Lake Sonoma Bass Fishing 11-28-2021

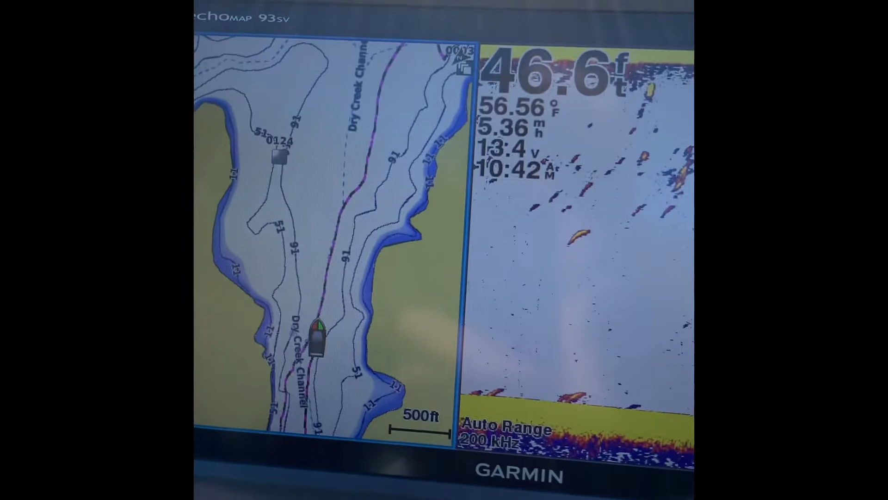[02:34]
On screen: depth 46.6 ft, water 56.56°F
so the main channel out here is about 46 to 50 foot deep as we get down it turns to get a little deeper about 55
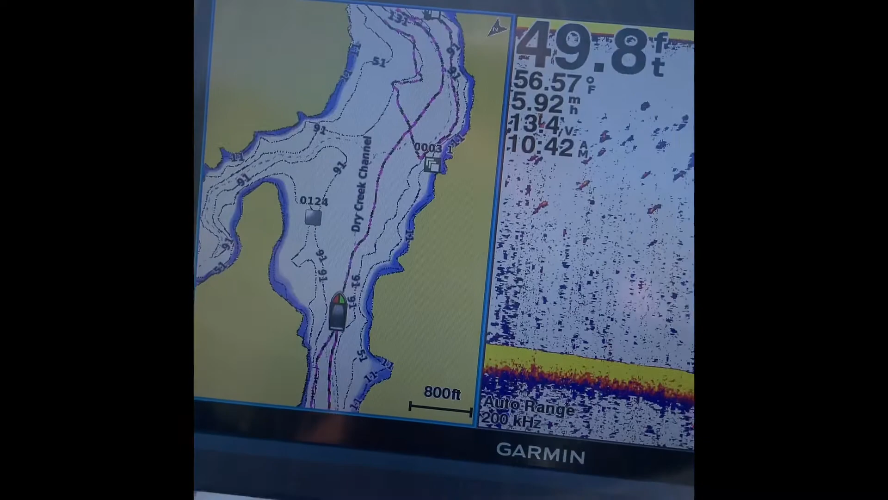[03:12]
On screen: depth 49.8 ft, water 56.57°F
that's the cherry creek right there on the left on the ground
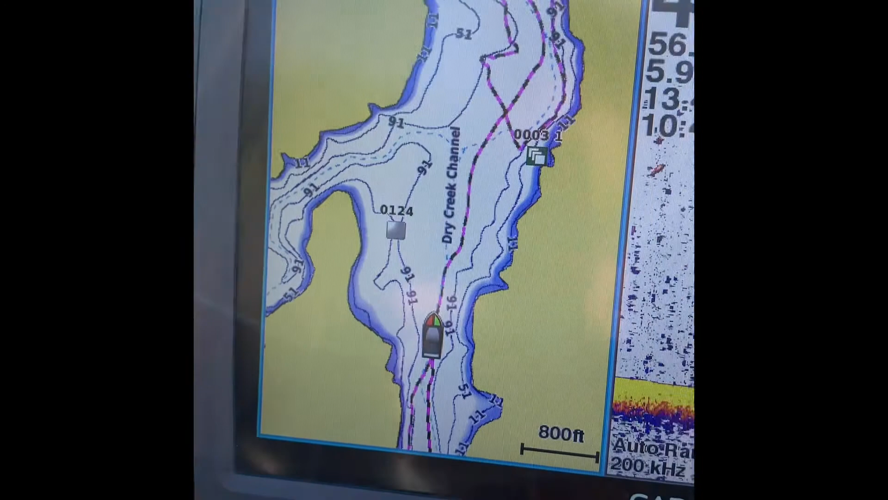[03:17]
and we're gonna check out over here on these